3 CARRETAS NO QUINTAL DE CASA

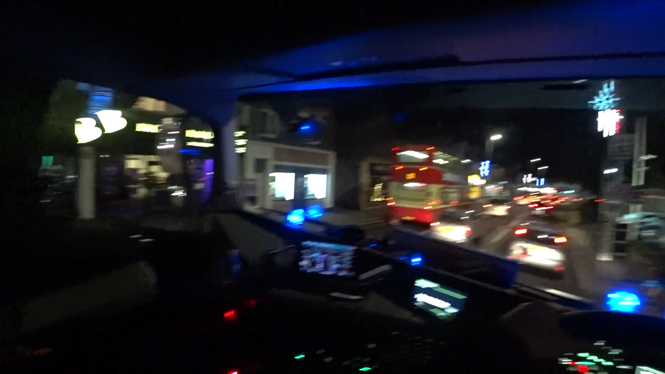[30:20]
55 milhas Vai dar uns... Uns 90 quilômetros, né? Por aí Não é muita coisa
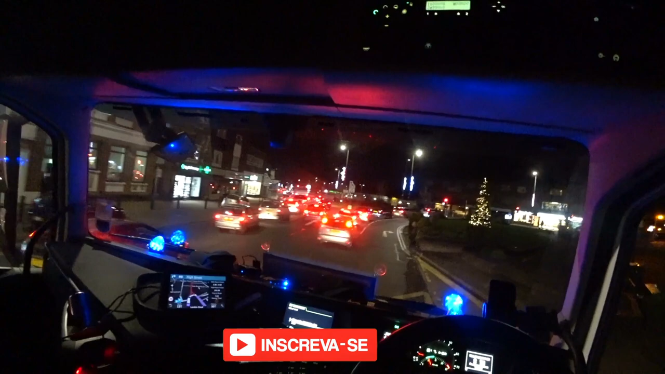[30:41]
Deixa eu socar nesse buraquinho aqui Pra sair lá do... Da faixa lá
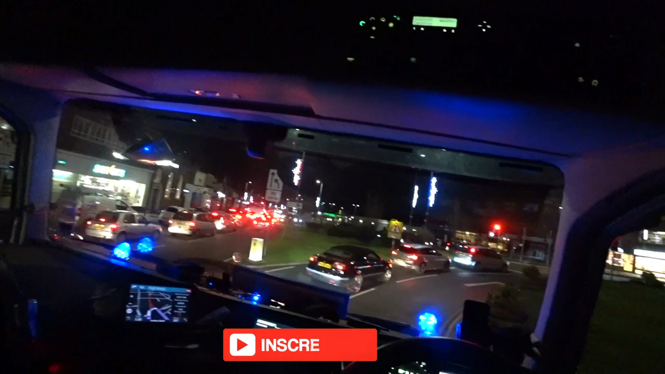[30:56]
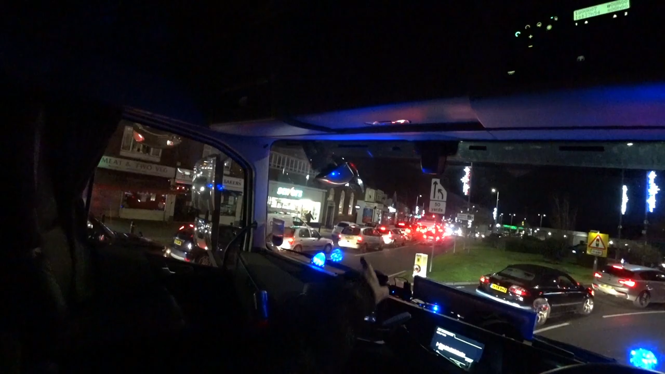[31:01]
Só que agora eu vou ter que comer pro lado de lá Porque senão eu não viro, não Então eu vou sair roçando esses negócios aqui tudo
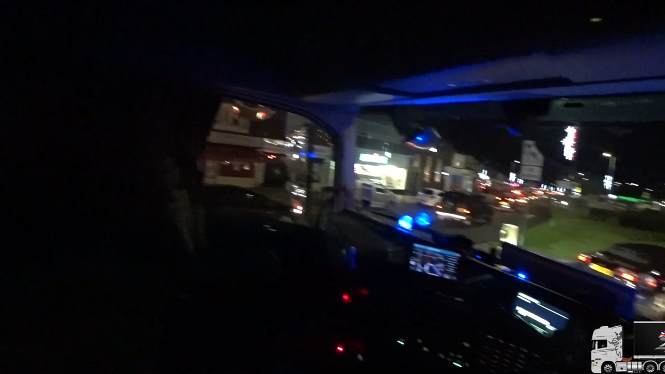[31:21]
E tem um carro Tá bem aqui colado aqui Não dá nem pra ver ele aqui Eu tô vendo ele pelo espelho ali Eu não tô vendo ele Do jeito que eu tô aqui Eu não tô vendo ele, né? Tô vendo ele pros dois espelhos aqui, né? Vamos olhar só um pedacinho Por aquele de lá E esse daqui nada, né? Aí, aí
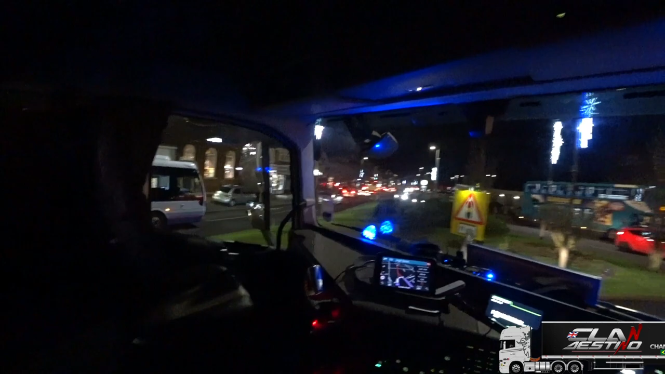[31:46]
Olha lá Opa!
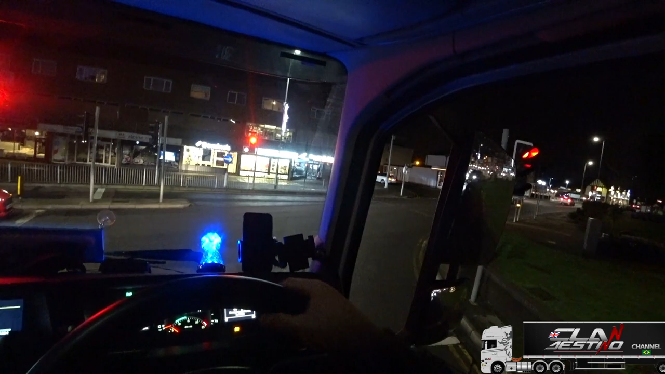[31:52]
Uhul! Caminhão é foda! O cara tá preocupado Olha só o tanto de olho Que a pessoa tem que ter, né? O preocupado Você tem que tá olhando o carro Que você não tá vendo aqui Tem que tá preocupado Porque esse lado de cá Que tava em cima da calçada Que se garra no murinho dessa aqui E faz o regaço, né?
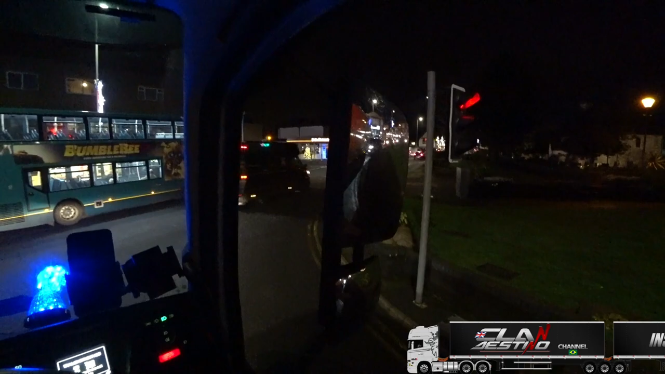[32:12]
E o bom dessas geladeiras Só pra complementar mais um do vídeo aí, né? O bom dessas geladeiras E o foda ao mesmo tempo Porque a geladeira Ela é debaixo da carreta Então você pegou um bico Do negócio desse aqui E o telefone toca de novo Pegou um bico do negócio desse aqui Esse ferro aqui Ó, esses murinhos aqui,
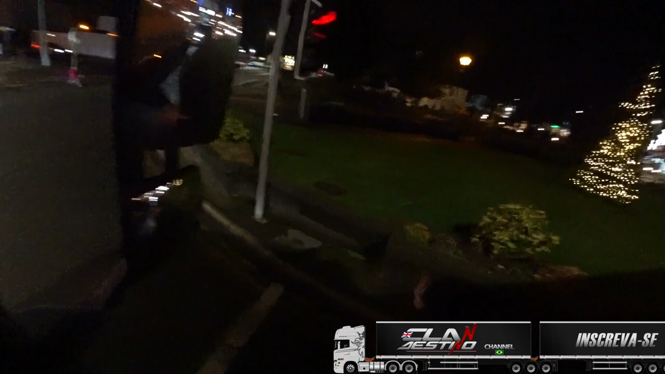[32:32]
ó Não é que você vai arranhar lá de baixo Ou vai arranhar aquela Aquela barra de proteção ali Você vai arrancar a geladeira de lado, né? Imagina Aí fode, né?
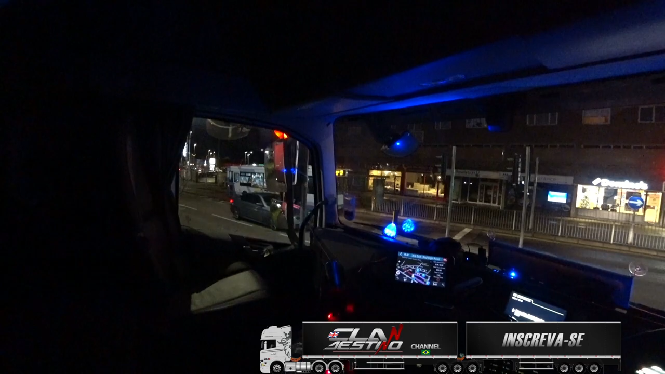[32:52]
Uma larga bem de novo aí Se o maldito do semaforo abri Abre, maldito! Amarelo Bora